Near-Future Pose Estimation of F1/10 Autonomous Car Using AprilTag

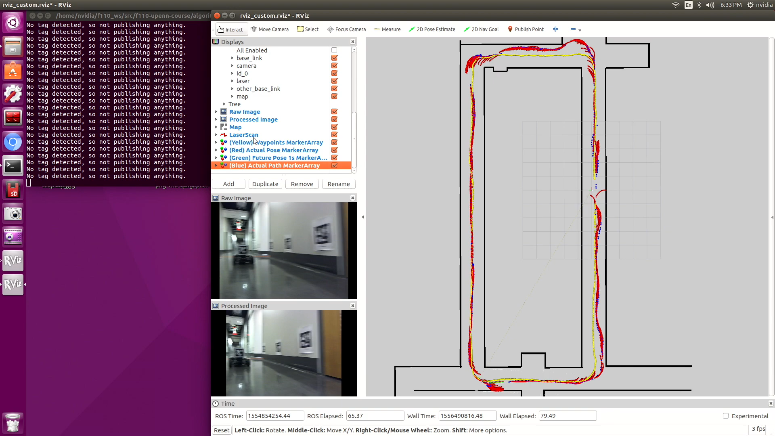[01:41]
Here we have two cars, so the car in front with AprilTag, that's a prediction of where it will be. And so what does it mean to be actual prediction? Well we're basically relying on two sets of estimates. First we try and localize where our own car is. So where's our own car? That's using particle filter by using laser scan data matching up to this existing map which I created.
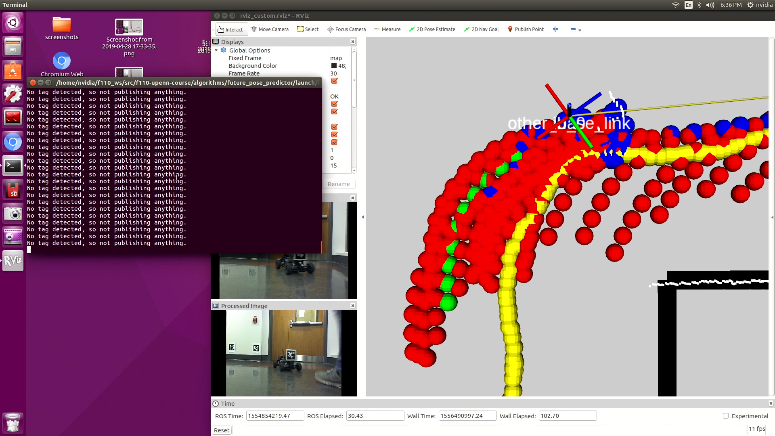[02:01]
And then after that, applying the transform that AprilTag presents from the USB camera to the car in front. So two sets of transforms.
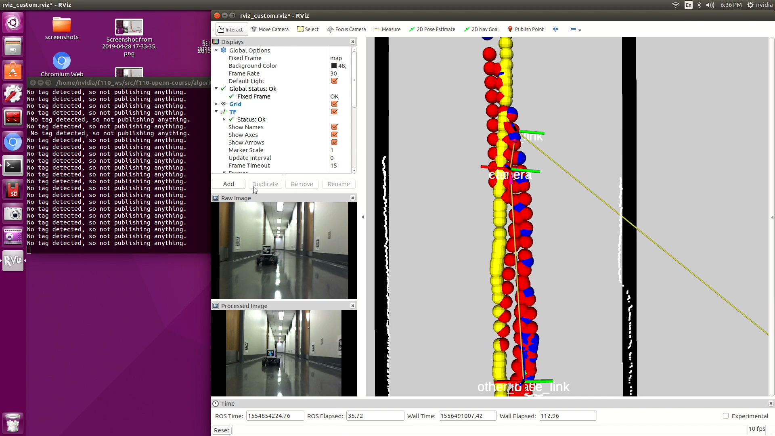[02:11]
So as the cars go around we want we ideally the red and blue would entirely overlap meaning that the predicted estimates for where the car is going to be in the future,
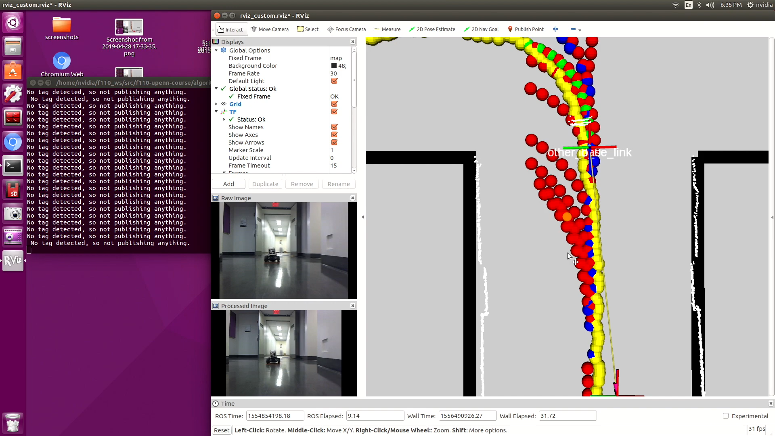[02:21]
near future, like a second in the future, is going to be exactly where the car goes. As you see in close-up shots, this is not always the case, particularly on turns. Notice that on turns as the car enters a turn, generally it starts predicting that the car will turn already.
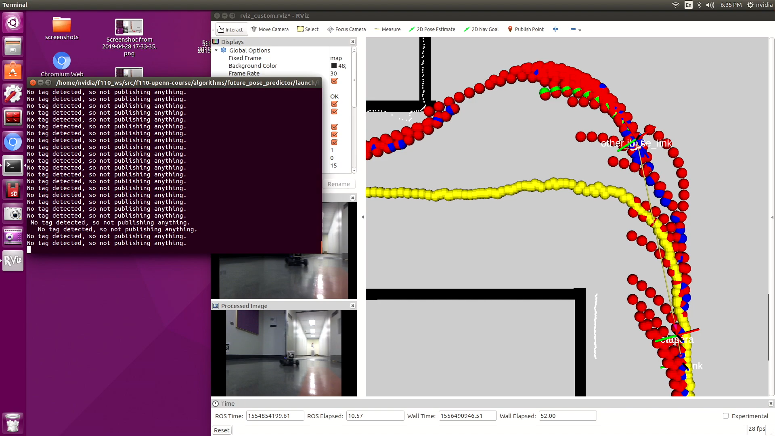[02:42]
And so in this case where the car is making a left, you'll notice that the eventually makes up a really late turn and all along the way tried predicting left.
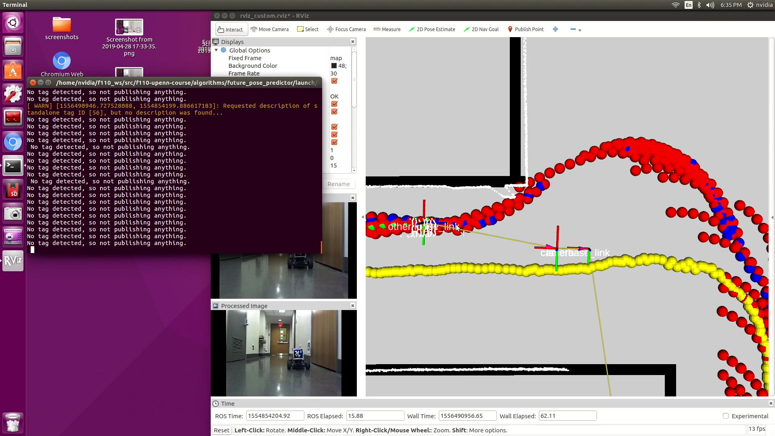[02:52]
So that's inaccurate here. When you look at straightaways, straightaways seem to be somewhat accurate,
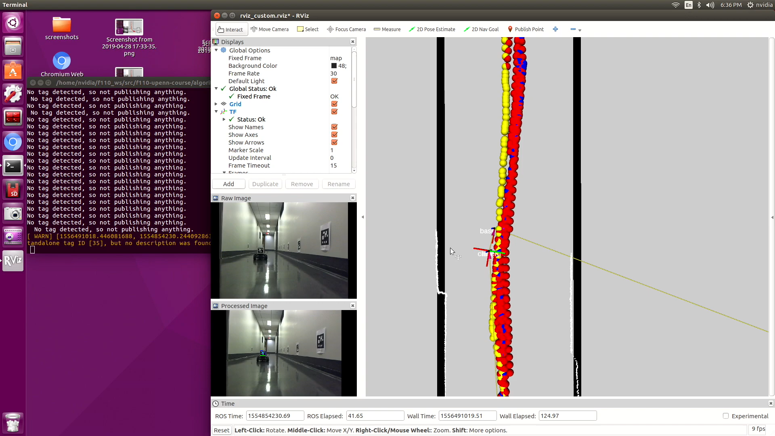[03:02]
generally even with slight oscillations back and forth around the yellow set of waypoints, which is just like representation of kind of the center line. Those seem to be somewhat accurate.
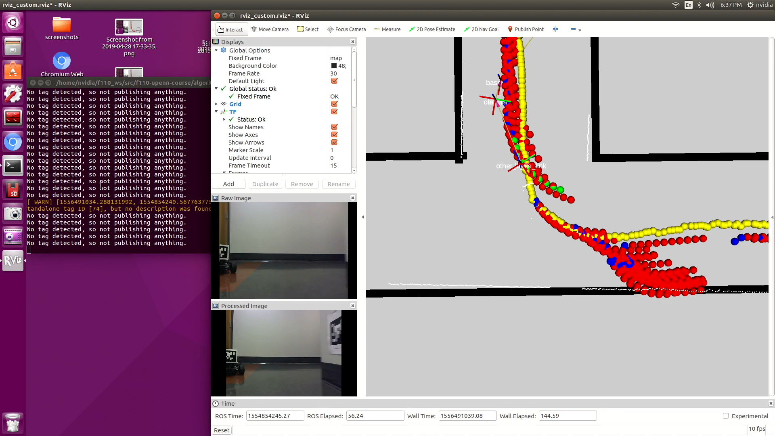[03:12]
It's really the turns that are unpredictable.